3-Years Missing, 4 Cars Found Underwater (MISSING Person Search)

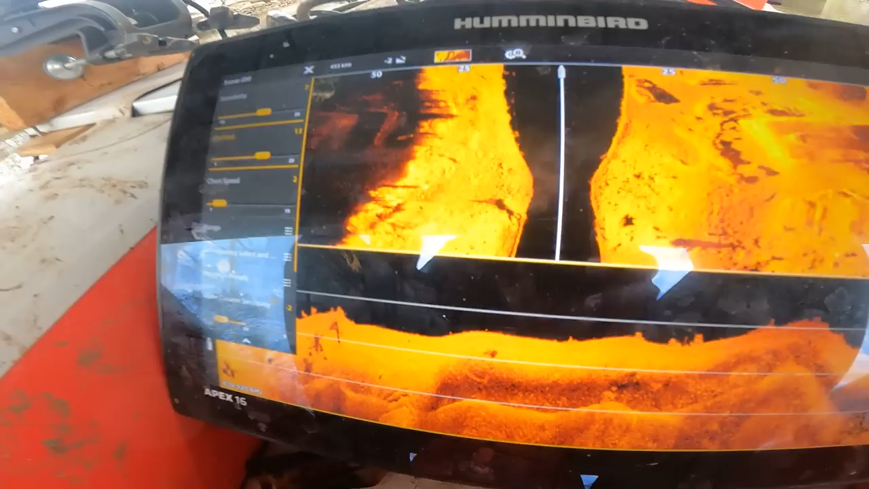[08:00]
I'm getting a good shot. It was more like just a boat length over, so we turned around and went back just a little bit out.
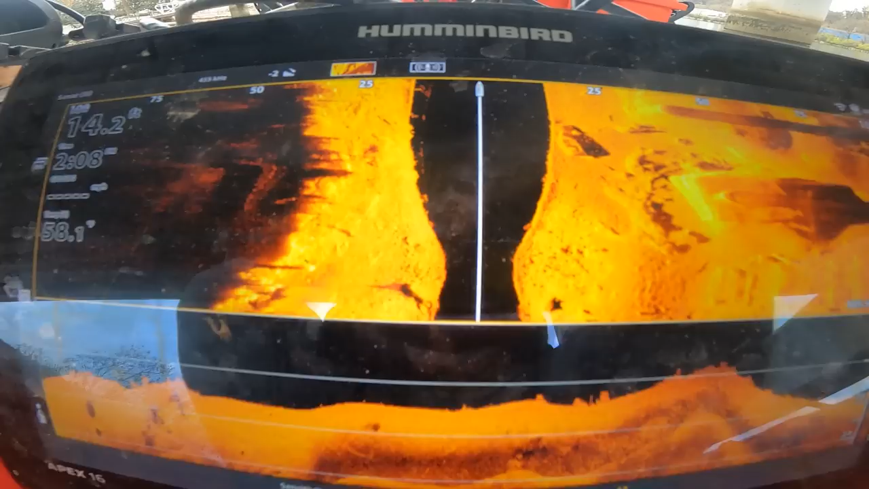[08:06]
And see it. Yeah, it might be a boat. It kind of... You can see the dock on the right side.
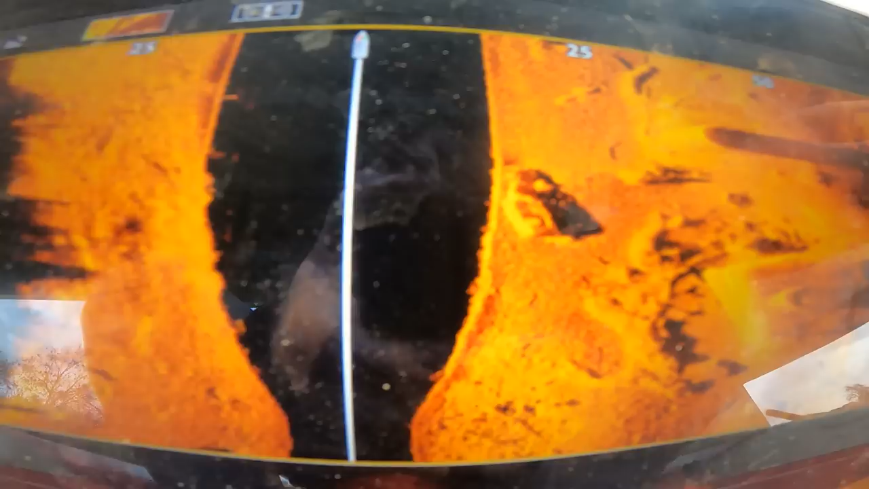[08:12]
The whole it's thing that thing right there, yeah. There's something laying at the bottom of it.
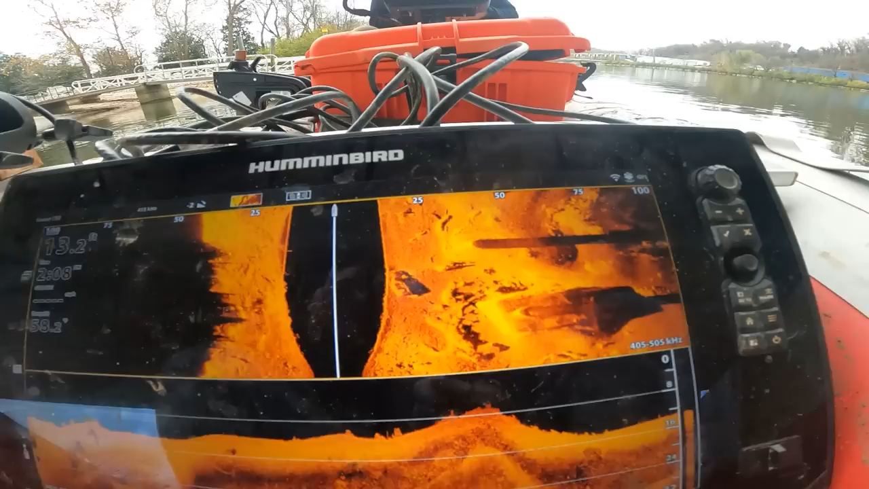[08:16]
Definitely not natural.
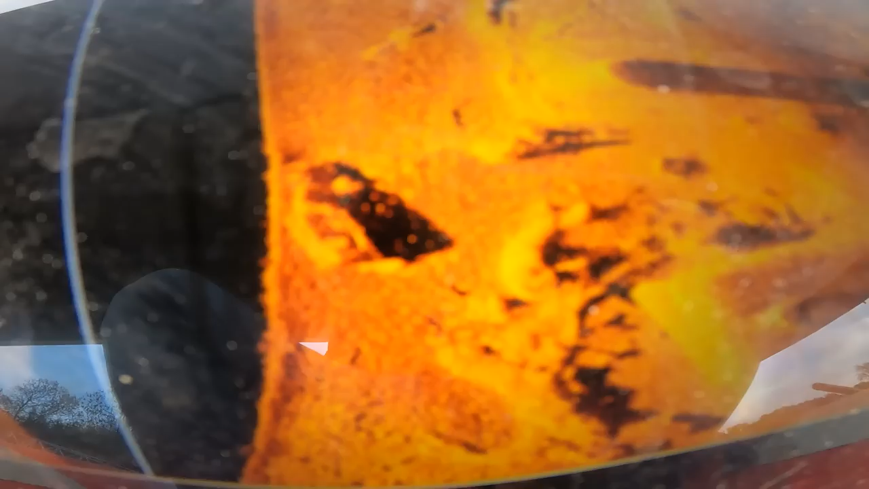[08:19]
Yeah, that's a car, huh? Good place for a car. We'll drive right here and just float down.
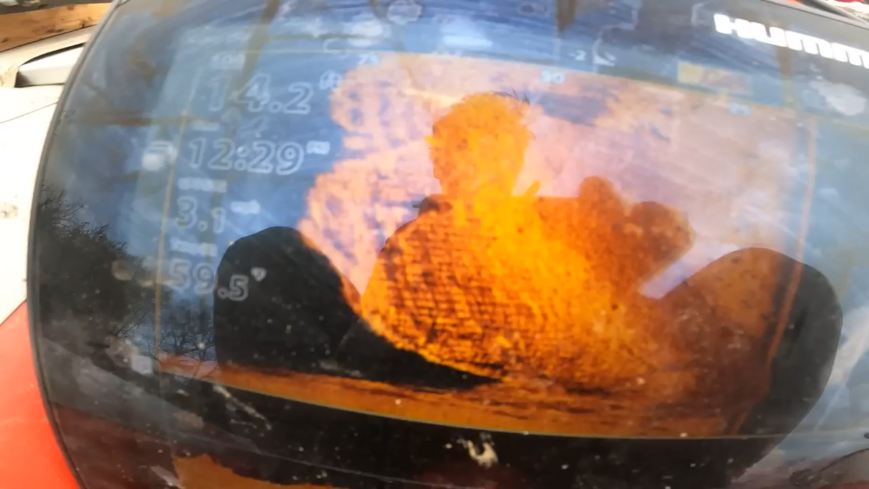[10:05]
It doesn't look like a car to me. It looked like a car better when it was closer.
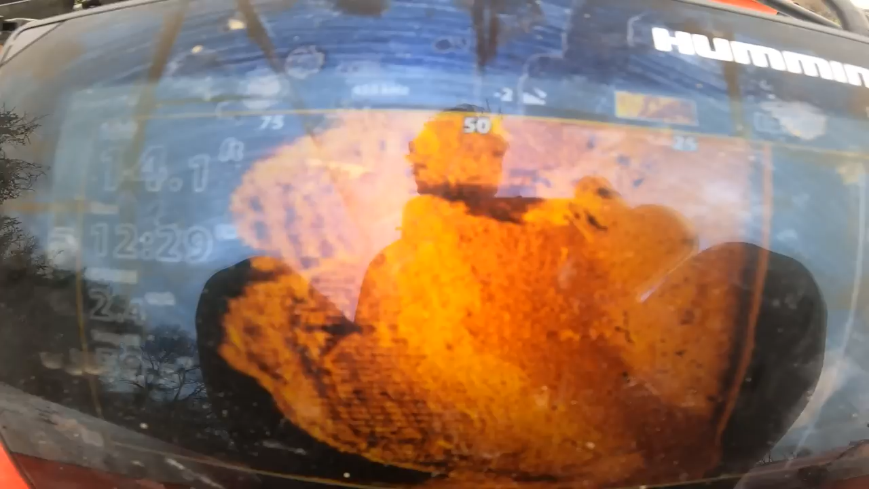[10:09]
That makes it look like nothing, but the shadow looked like it was upside down because there's two wheels.
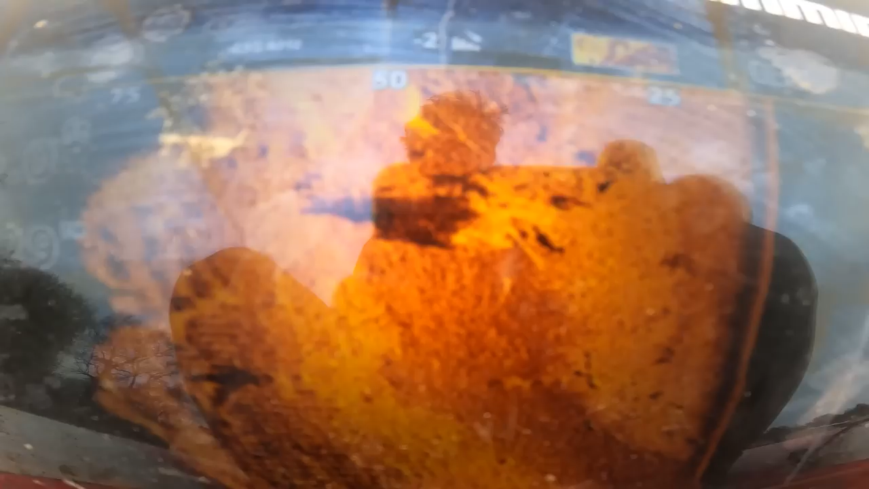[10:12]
Somewhere in this mess, I'm telling you, there's a car.
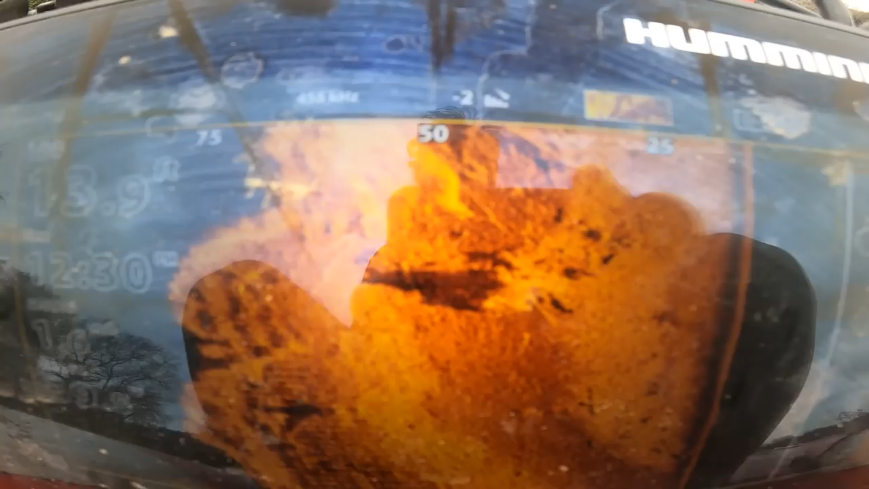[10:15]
See, there's like a frame of something we just passed too.
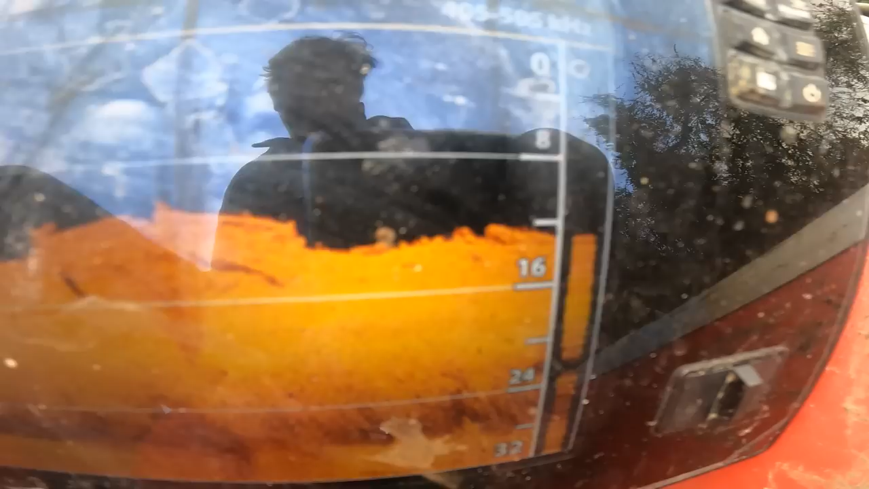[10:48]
We just went right over it. See the wheels. Oh, yeah, that's the bottom of it, right? Yeah.
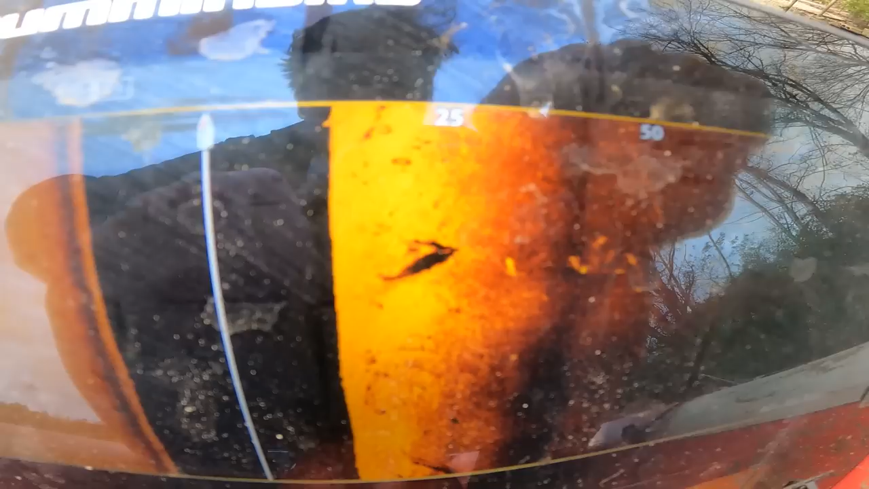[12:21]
Tires and all types of junk. I don't know what that is. That doesn't scream car, but it might be.
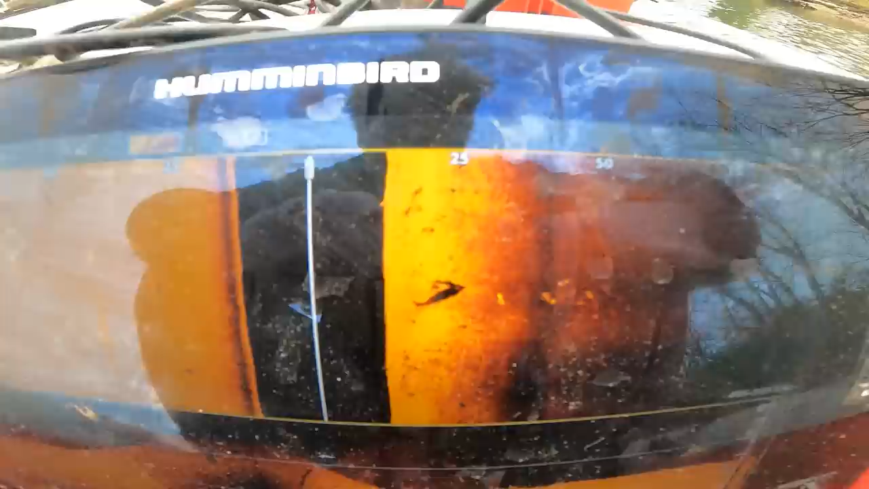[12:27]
It's worth a second look. The old boat ramp is right here.
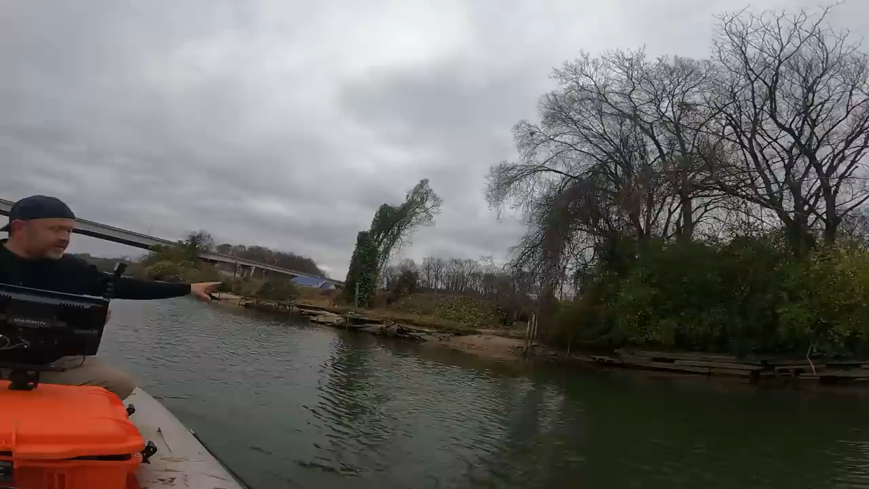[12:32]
Definitely. I don't know if it was public or what the story behind. I think the road is like right up above it, so. Yeah. That might be a car. It might not be upside down. Oh, gosh.
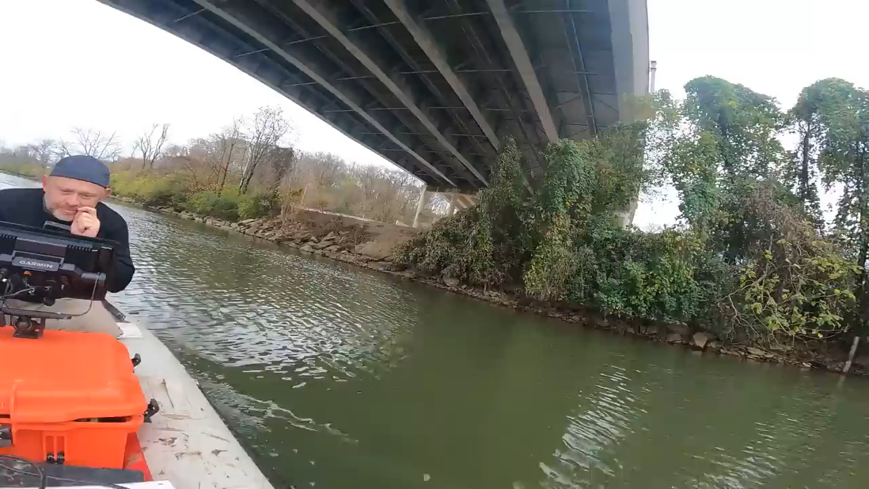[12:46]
So we're under this bridge. It's a clear big drop off. There's a lot of stuff down here.
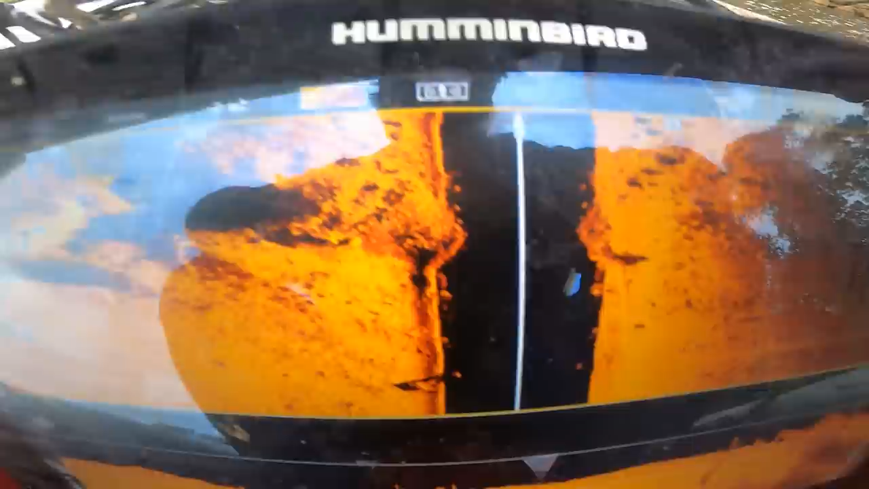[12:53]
Yeah, it looks like you can get access to this car over there. Look at that. Oh, dude. I bet you that's a car. Nothing's screaming it like that one down there.
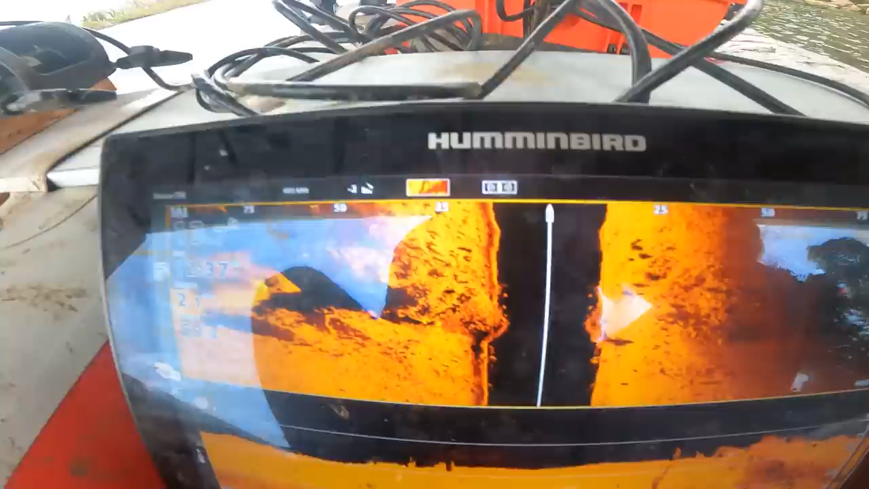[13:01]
No, but that one also looks like it's on its wheels. It's kind of like, we had an odd angle, but I'm guessing it's a car too.